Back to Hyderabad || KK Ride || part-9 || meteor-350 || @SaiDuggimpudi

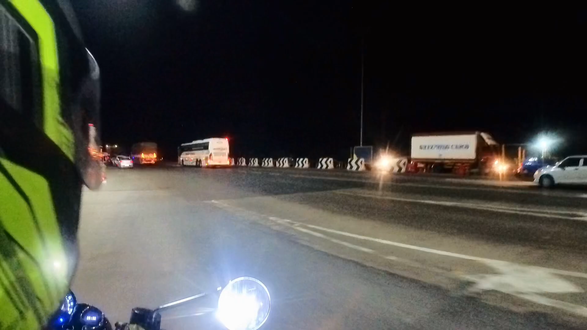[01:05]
సో ఏమవుతుంది, ఏంది పరిస్థితి, ఏం తెలియదు, కానీ ఆల్మోస్ట్ రీచ్ అయిపోతాం.
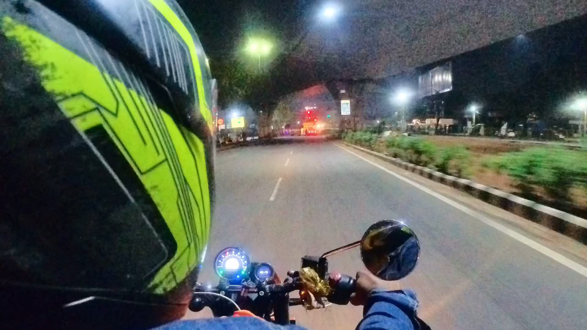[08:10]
ఆల్మోస్ట్ ఆరంగర్, ఇది ఆరంగర్, ఆరంగర్ అంతే, ఆరంగర్ ఎక్స్ప్రోడ్స్ ఉన్నాయి. అక్కడికి వచ్చినాము అండ్ సక్సెస్ఫుల్లీ వి ఎంటర్డ్ హైదరాబాద్.
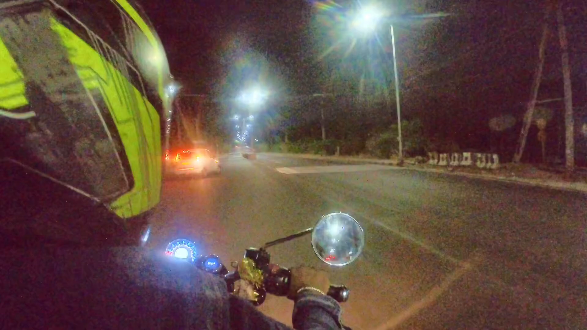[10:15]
చాలీగా మా ఇంటి దగ్గరికి అయితే వచ్చేసినాను. ఆల్మోస్ట్ కుత్బ్లాపూర్లో ఉన్నాను. ఇంకొక 1 కిలోమీటర్ అయితే మా ఇంటి ముందుంట.